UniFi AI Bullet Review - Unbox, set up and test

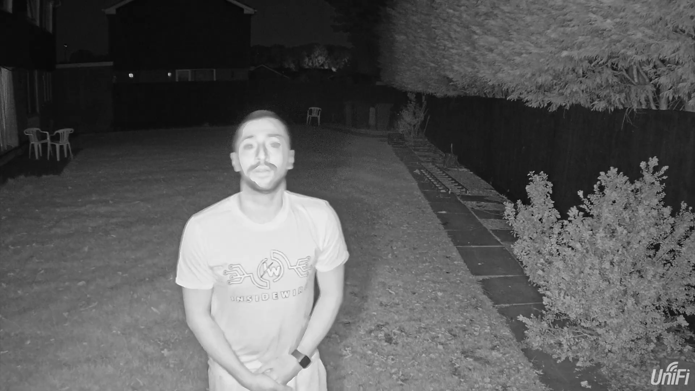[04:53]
now normally at this point i would do an audio test but i've put this in here to show you i've attempted it but the model that i've got is faulty so i will have to send this back for an rma so there's no audio test unfortunately this is me at night time walking across the garden again it's about 20 odd meters away so you can get a rough idea of what that looks like